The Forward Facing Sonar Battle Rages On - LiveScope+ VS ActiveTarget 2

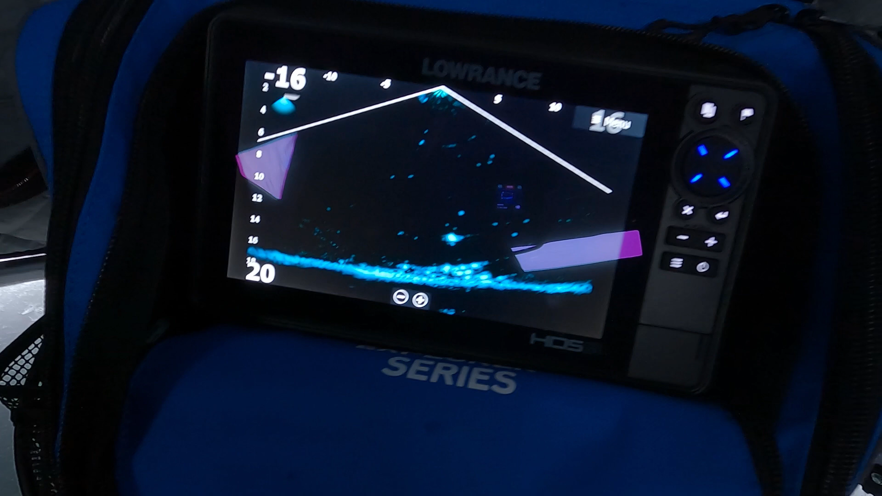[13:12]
fish down there right now as you can see overall i think the garmin is offering a
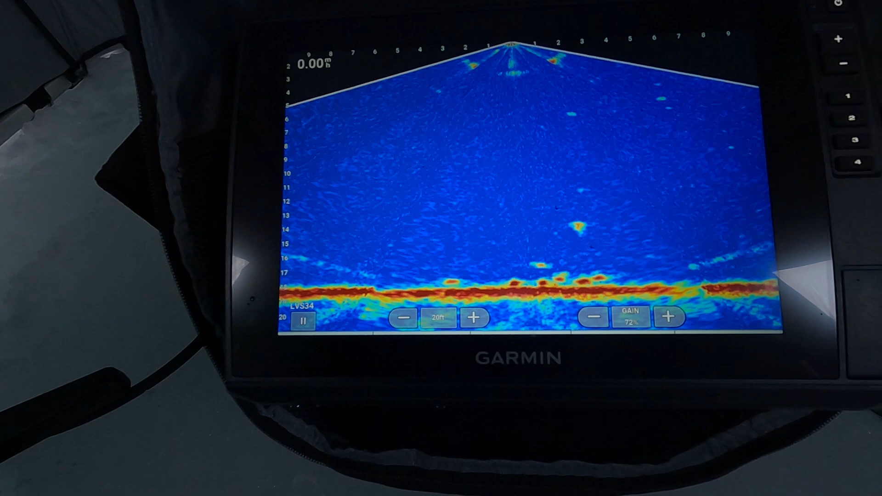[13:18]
clearer picture in this color palette i'm going to change it back now into my 10 menu
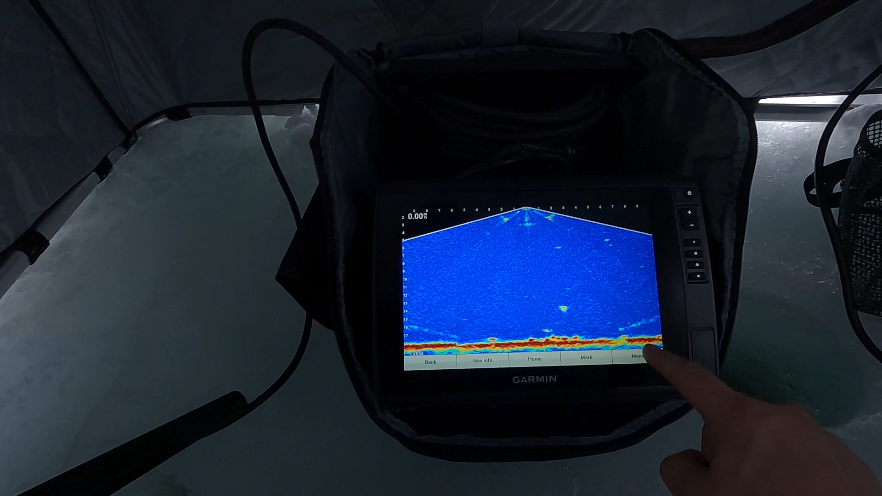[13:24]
presses to change the color maybe just scroll through them see which one it's offering some of the best definition
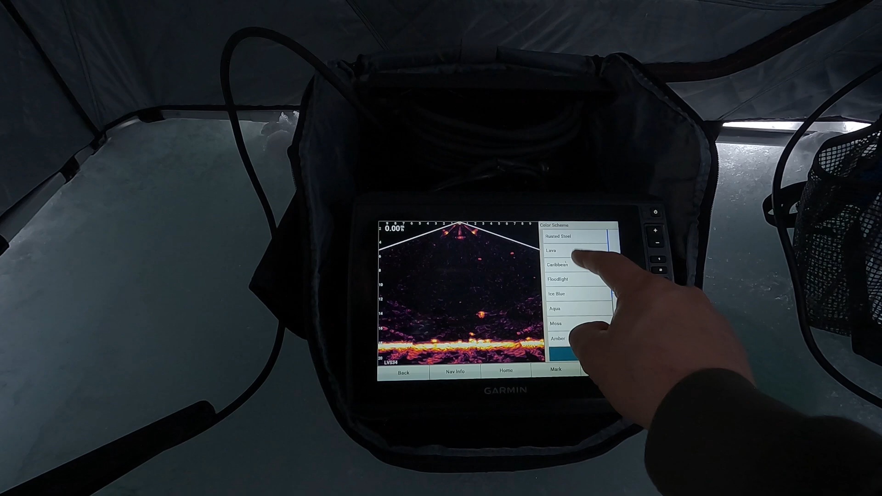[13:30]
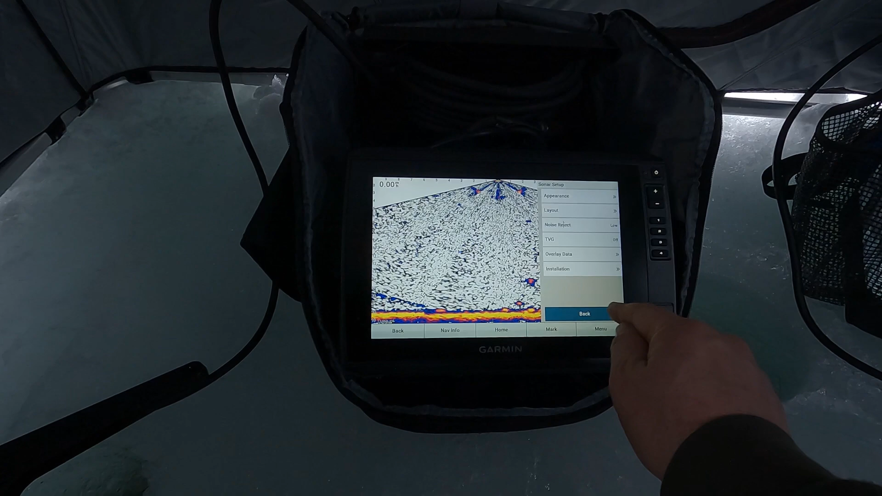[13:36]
this one here which is kind of like the lawrence live site actually isn't bad i mean it's a little bit of a an annoyance to look at just with all
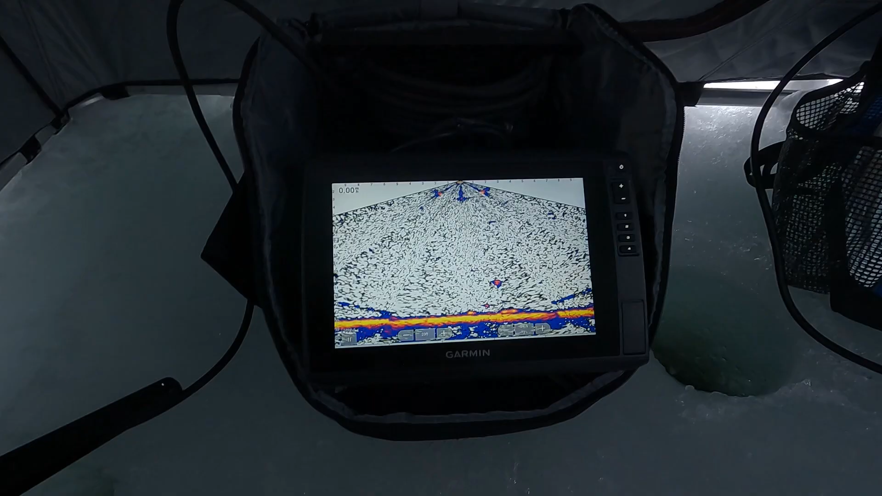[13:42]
that interference on the screen but
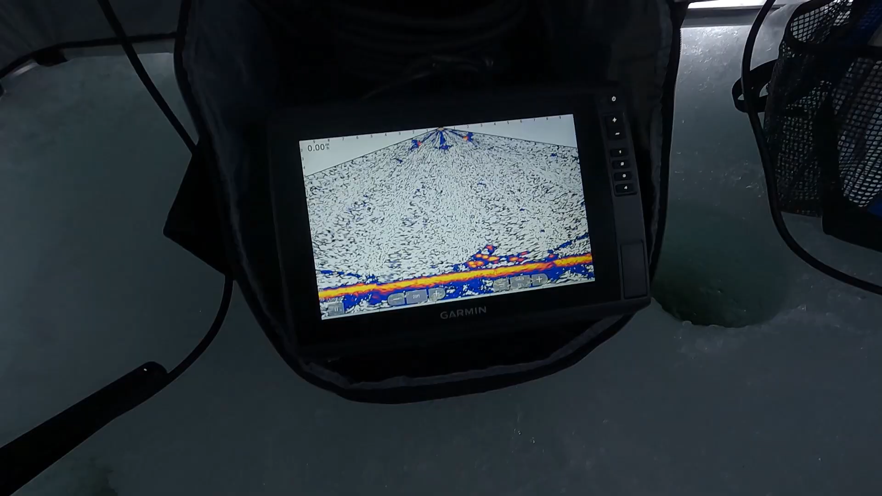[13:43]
to personally think with all these color palettes on the garmin that's a big advantage to it so
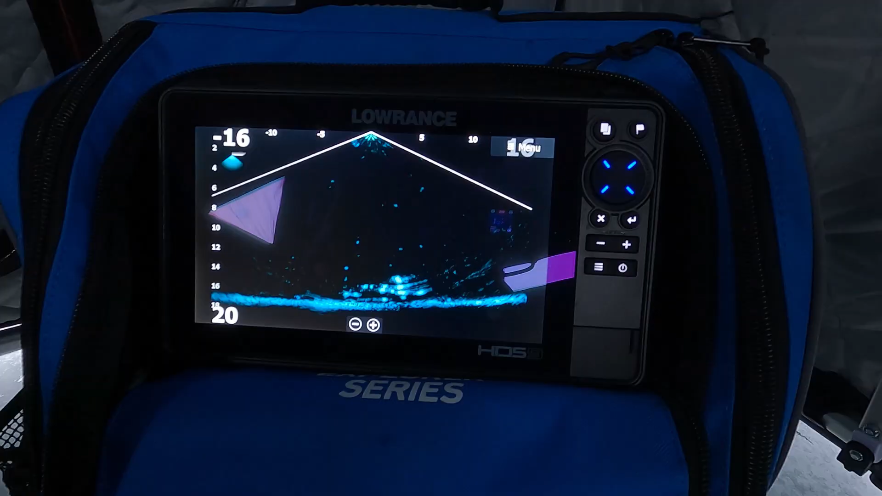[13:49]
hopefully with a software upgrade on the lawrence we'll be able to get some more colors that will be a
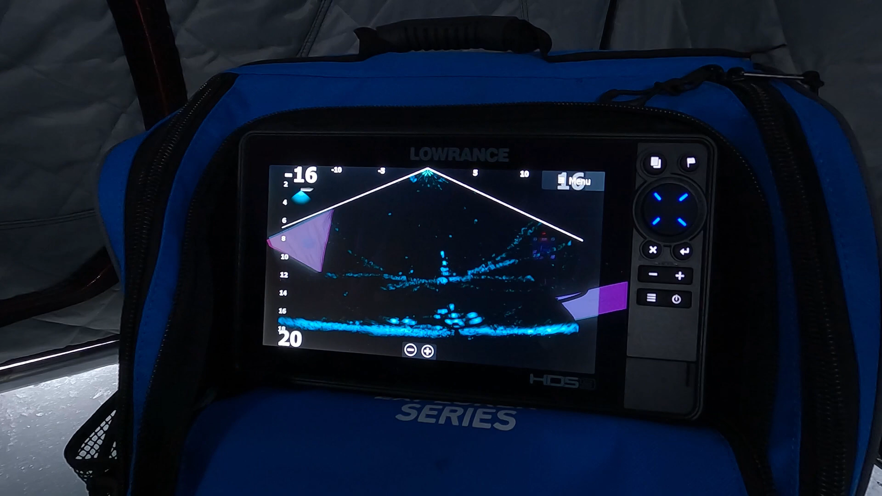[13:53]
little bit better to to see the definition and detail down there like we can see on the
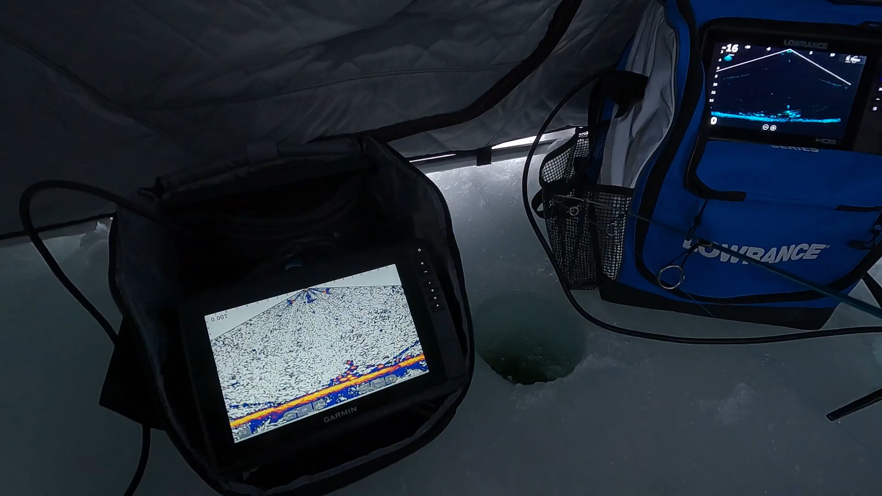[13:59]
garmin here
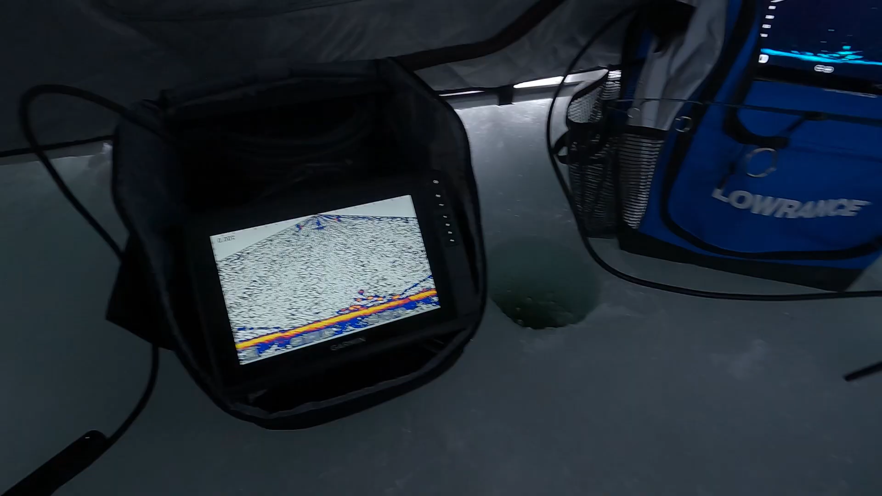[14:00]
you know this is a good one too just to show the beam stitching there is
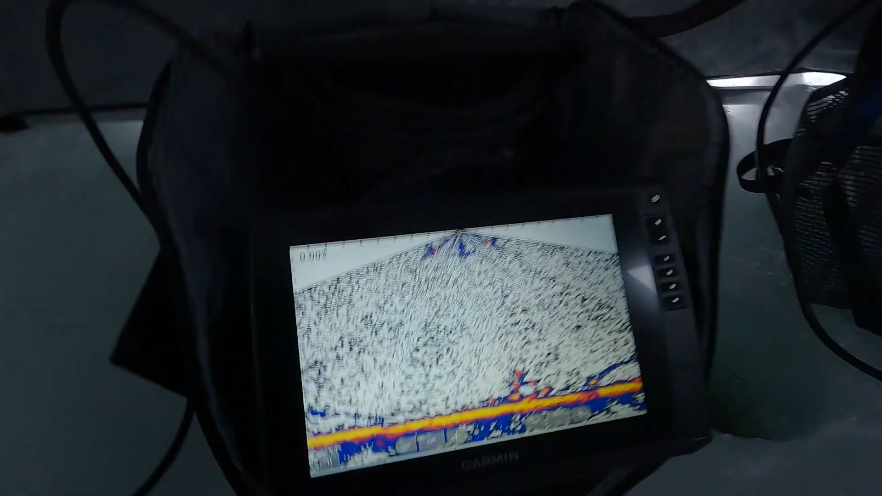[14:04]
quite a bit there
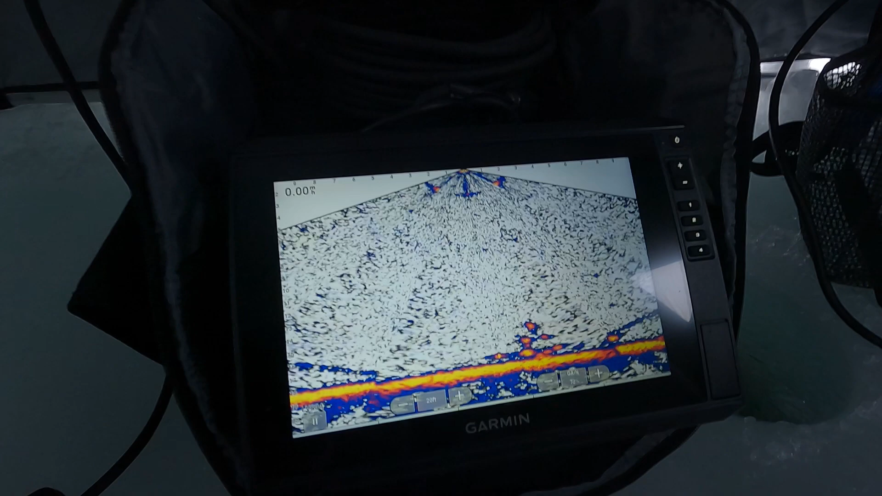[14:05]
as you can see it's all these little triangles that are put together and we reduce the gain
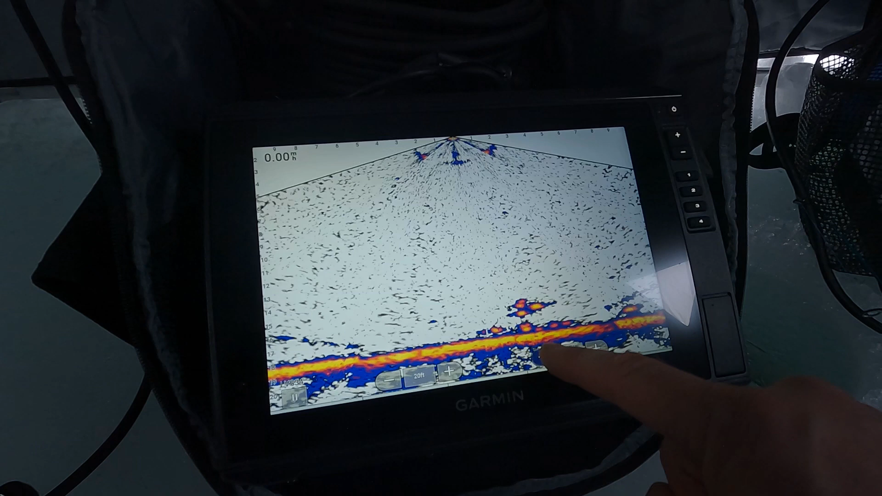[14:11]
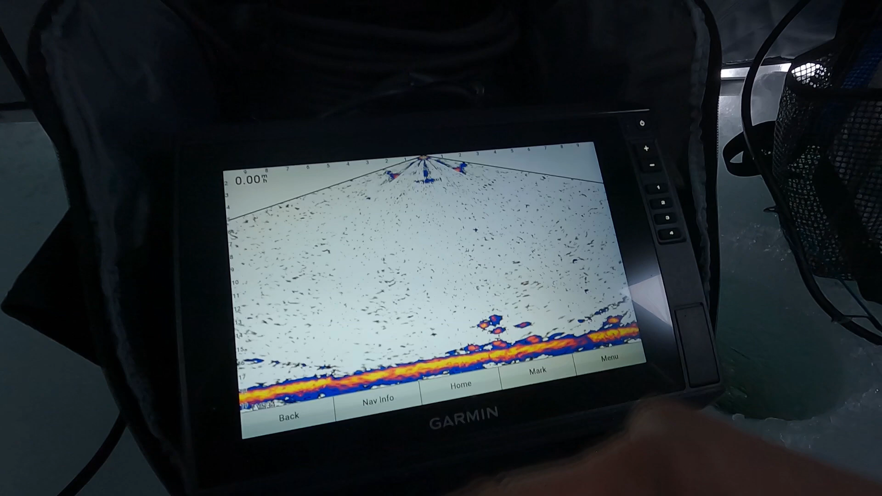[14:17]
there you go there's that right there is one reason i don't like the garmin software i think it needs a little bit of tweaking
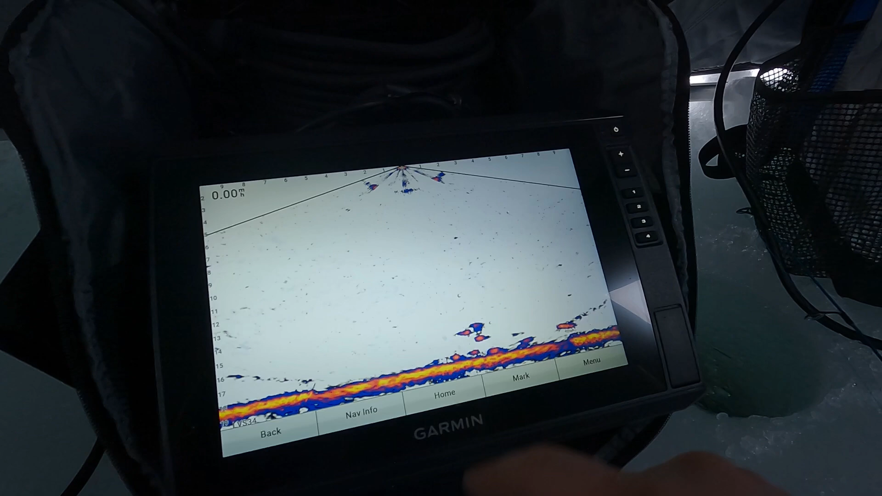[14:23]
got a big fish here coming in and again paused my screen so i got to go back
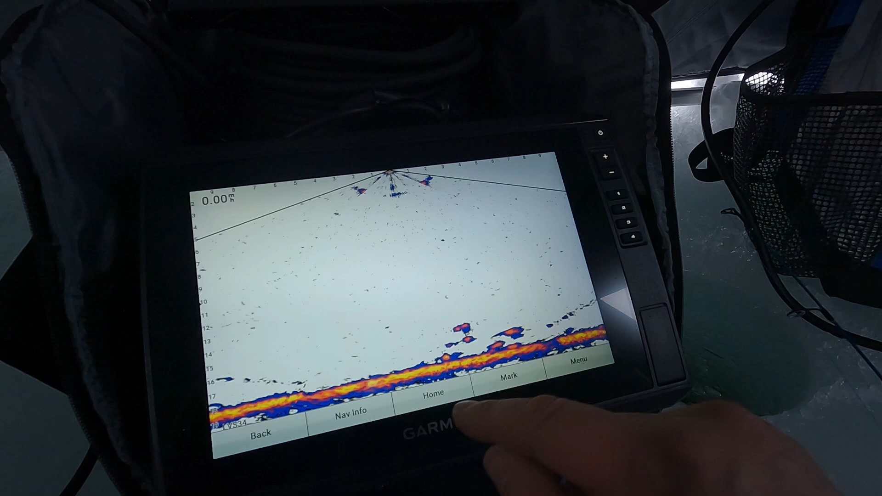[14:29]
i realize this is how i have it set up but it's an option in there so i think it should be set up a little
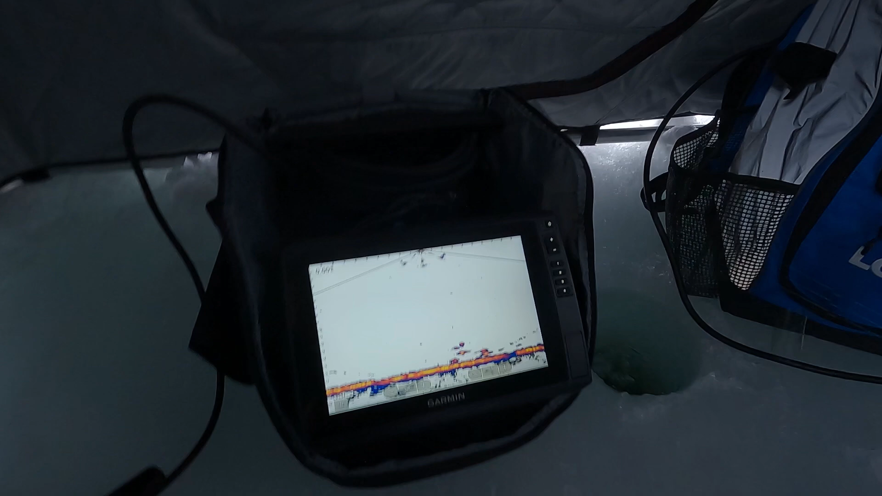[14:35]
bit better than it is now this obviously helped out quite a bit may have had that gain just set a little too high but i also
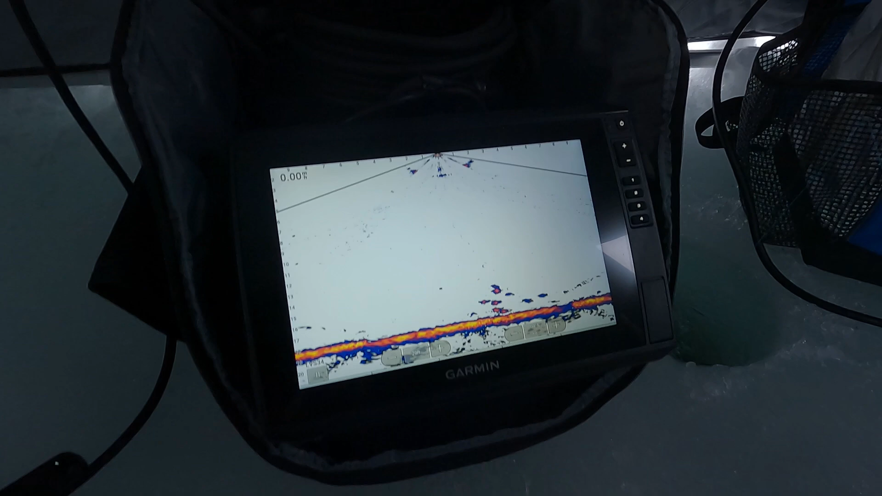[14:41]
wanted to really see what we're dealing with down there